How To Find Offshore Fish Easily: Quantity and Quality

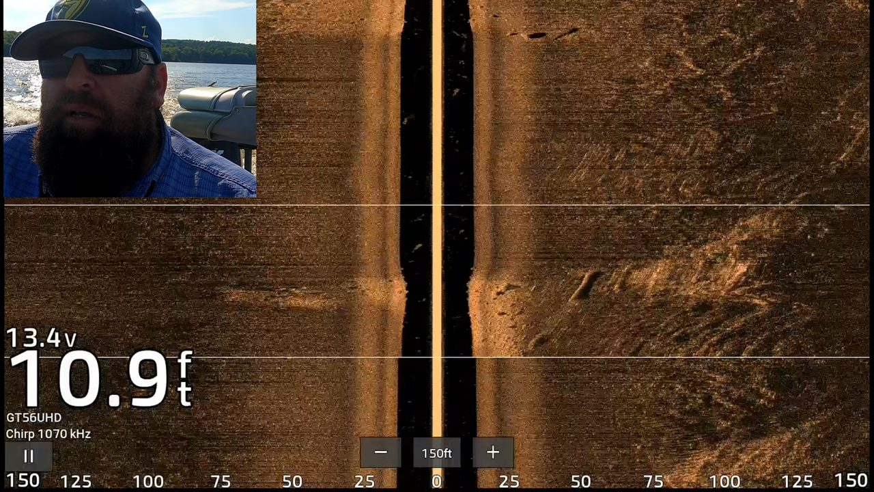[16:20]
On screen: depth 10.9 ft
All right. Yeah, that gravel runs way out even further into the lake that I had marked.
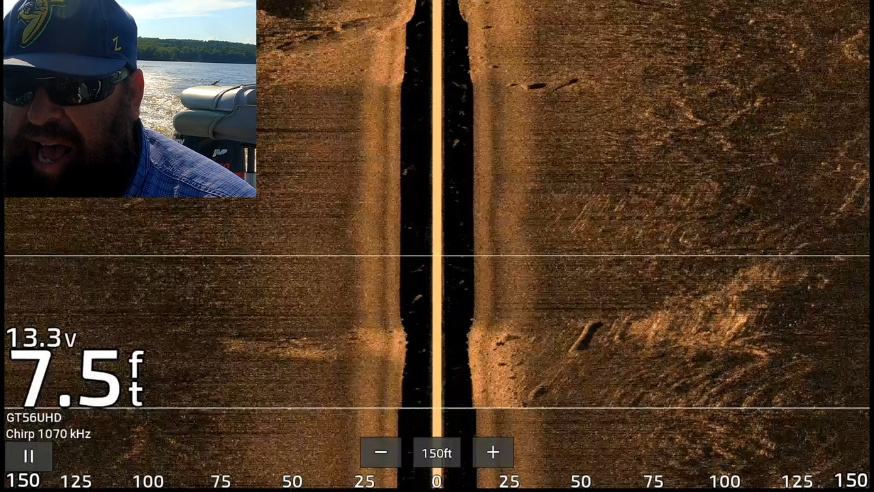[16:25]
On screen: depth 7.5 ft
Oh, that's ledge right there. Six foot, super, super ledge.
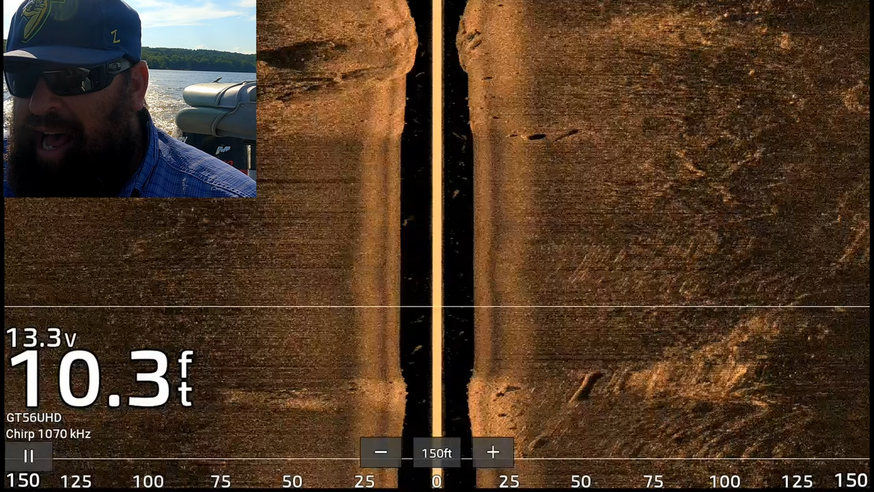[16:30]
On screen: depth 10.3 ft
You can see how shiny that is and the shadow it's throwing. So it shows it does have a nice drop off and it's actually ledge with boulders off of it. So let's get that marked.
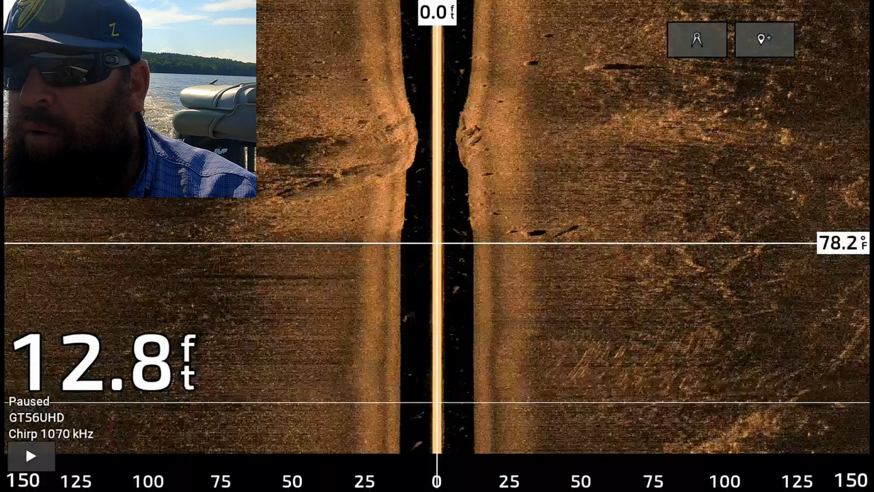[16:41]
On screen: depth 12.8 ft
We're going to mark the ledge. Let's put a blue dot on that. And I'm going to mark that boulder right there.
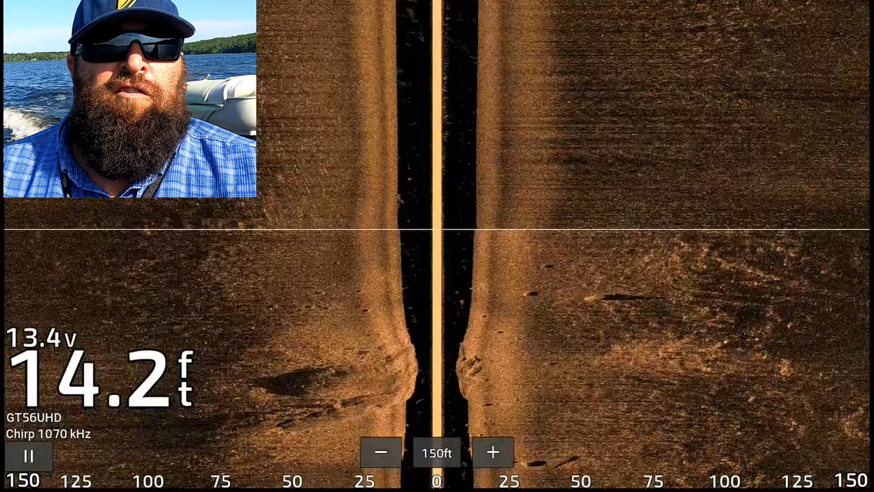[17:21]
On screen: depth 14.2 ft
It's a good resting spot. It's a good ambush spot. There's a lot of reasons why that big fish will hang out on those. So we should be off the end of the hump right now.
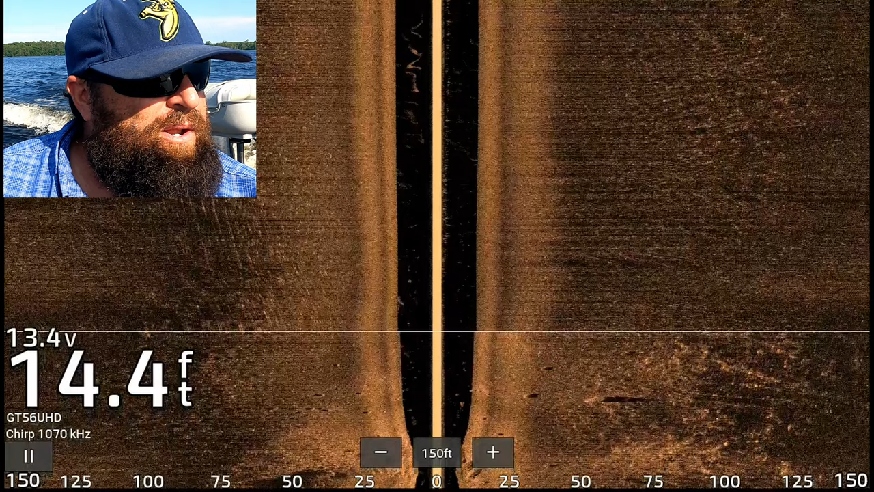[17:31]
On screen: depth 14.4 ft
Should be able to pick it up on the left side pretty soon. Yeah, so we're off the hump now.
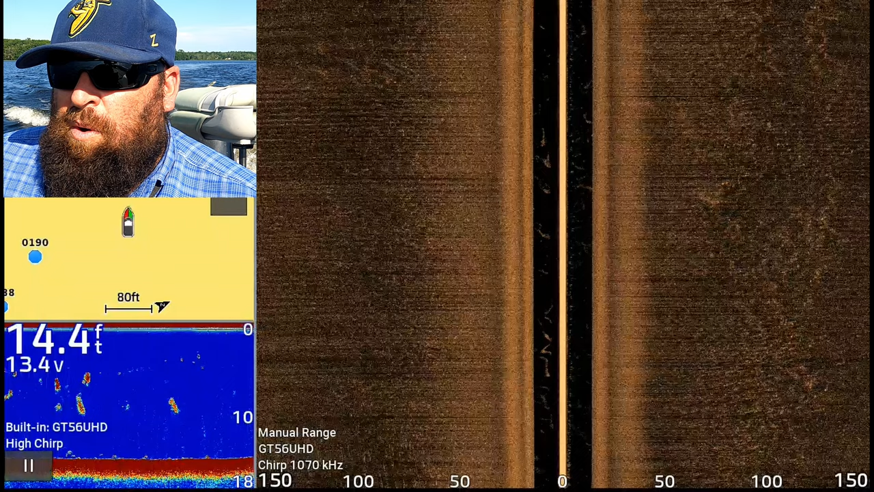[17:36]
On screen: depth 14.4 ft
Let's go look at the inside.
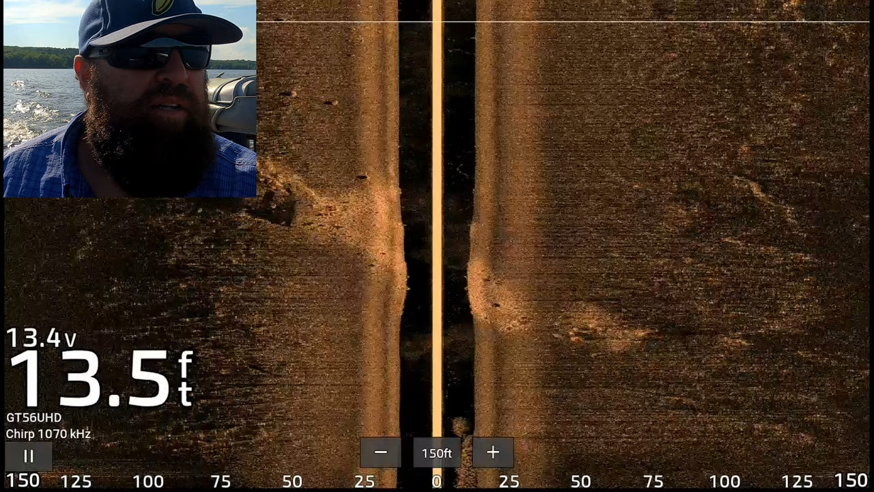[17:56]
On screen: depth 13.5 ft
Alright, so we got that connected now and marked and see if there's any more.
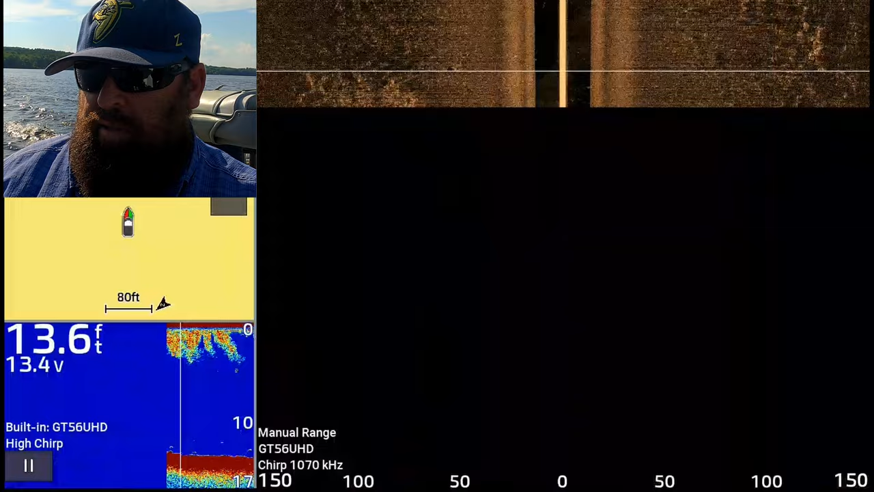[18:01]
On screen: depth 13.6 ft
You can see the marks ahead of us. That's going to put us over the shallowest spot and the tops. So I'm going to turn in the boat.
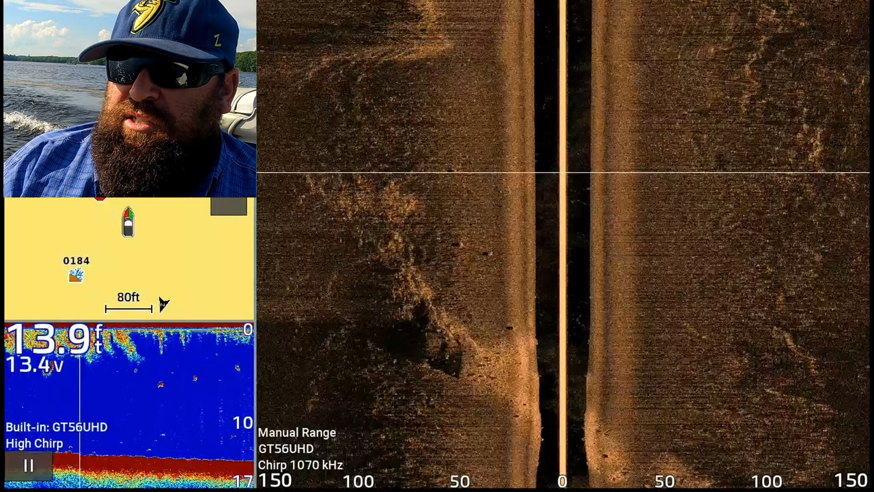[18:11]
On screen: depth 13.9 ft
So we can see if there's anything in past our shallowest marks. We're pretty far offshore right here.
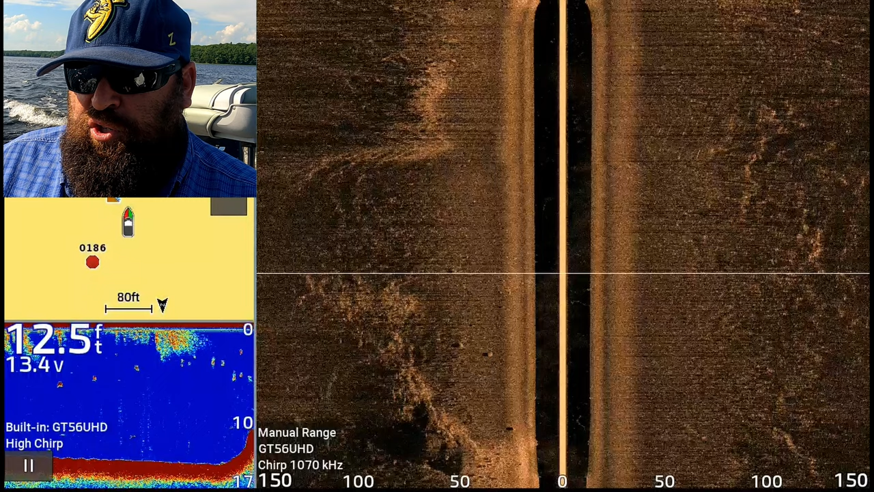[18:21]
On screen: depth 12.5 ft
Alright, I got this spot marked.
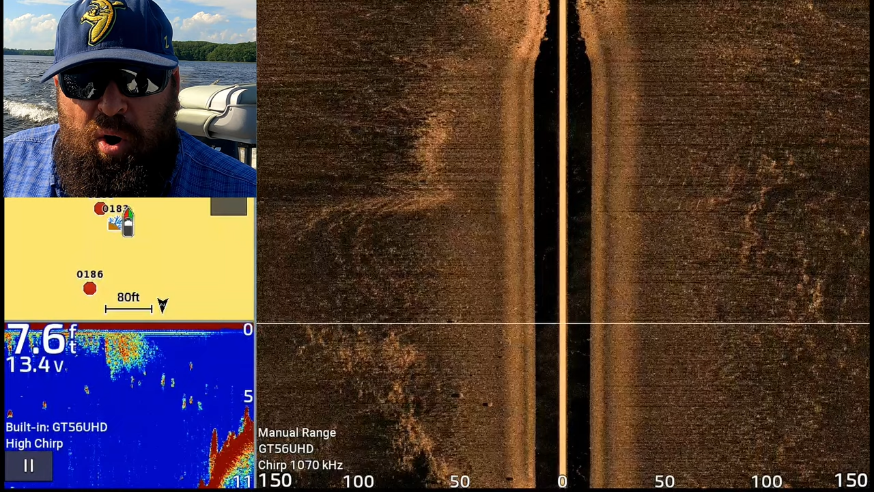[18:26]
On screen: depth 7.6 ft
Nice boulders and chunk rock on it. Right there.
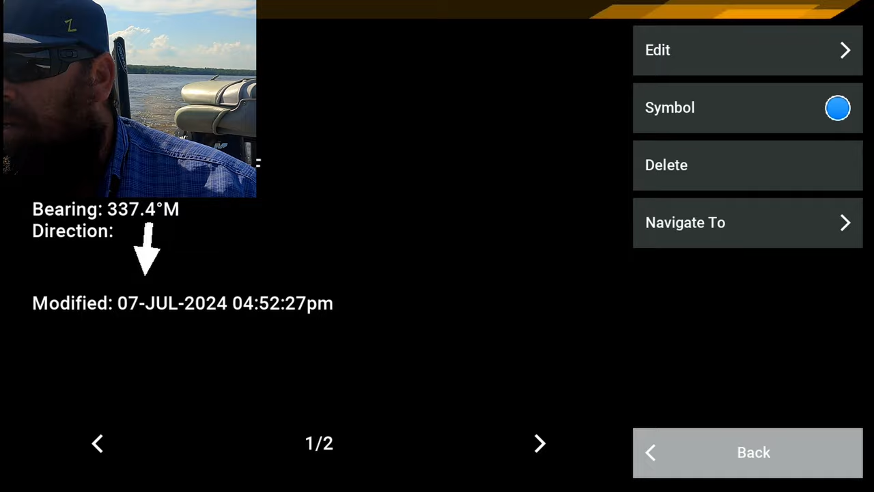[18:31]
And then this stuff up here. That looks more like grass.
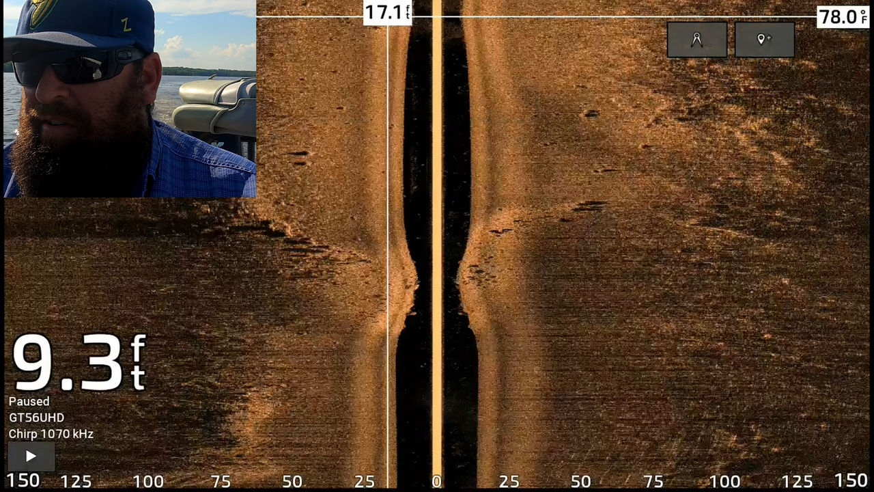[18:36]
On screen: depth 9.3 ft, water 78.0°F
But right here where I just put the cursor is a rock.
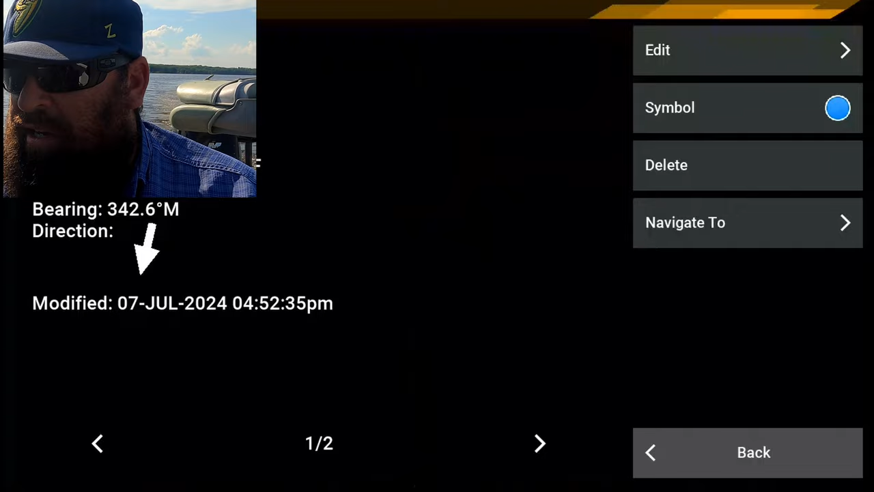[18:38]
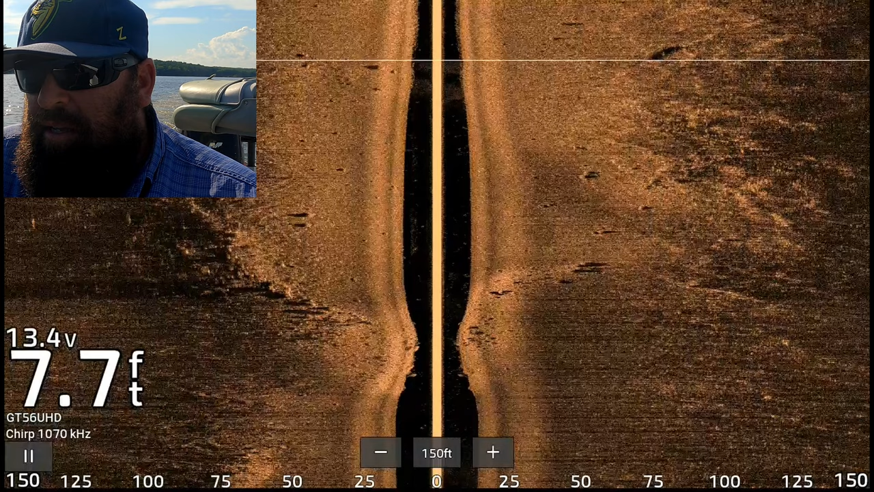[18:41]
On screen: depth 7.7 ft
You can see like where the glacier went through and made a bunch of deposits.
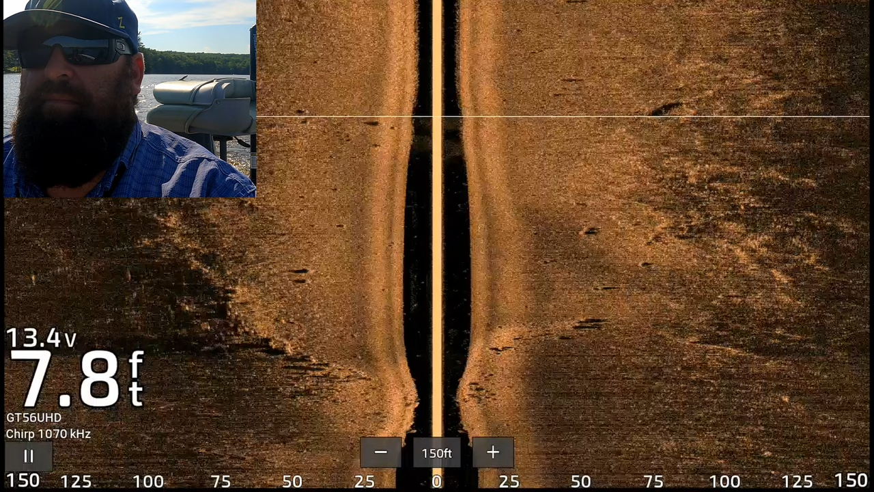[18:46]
On screen: depth 7.8 ft
Eight foot of water.
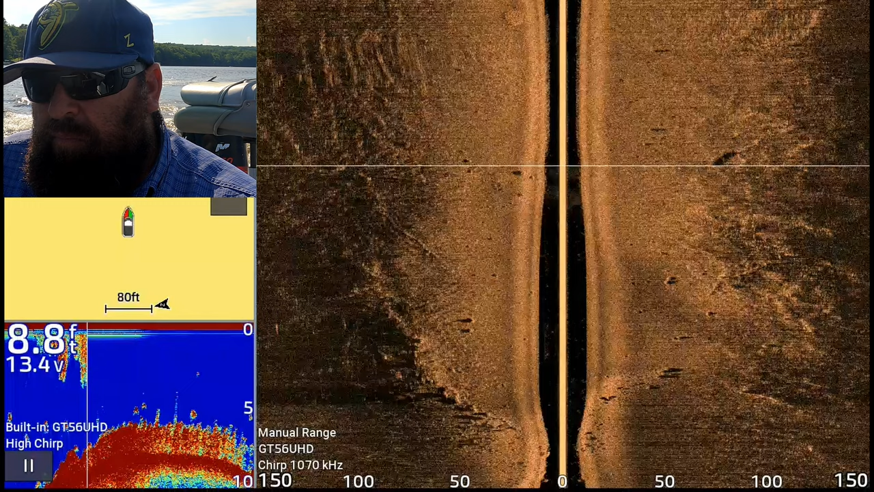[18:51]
On screen: depth 8.8 ft
Grass all over it. So another blow down.
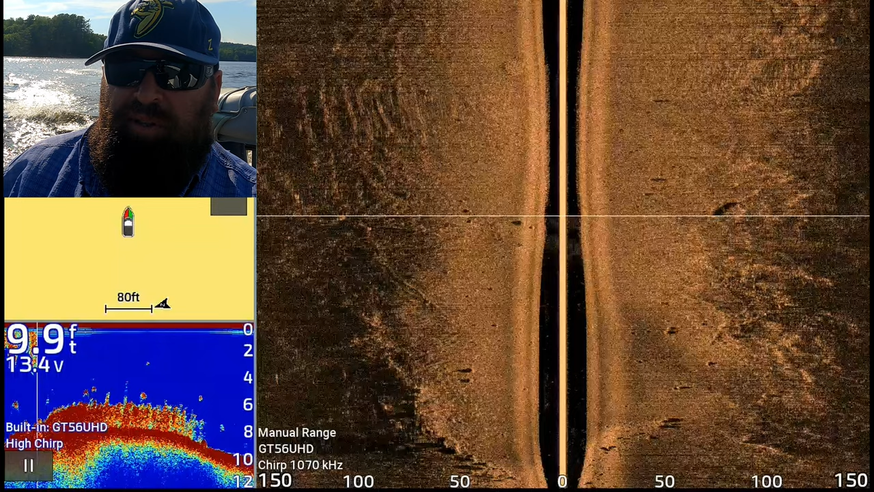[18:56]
On screen: depth 9.9 ft
Some lily pads. Alright.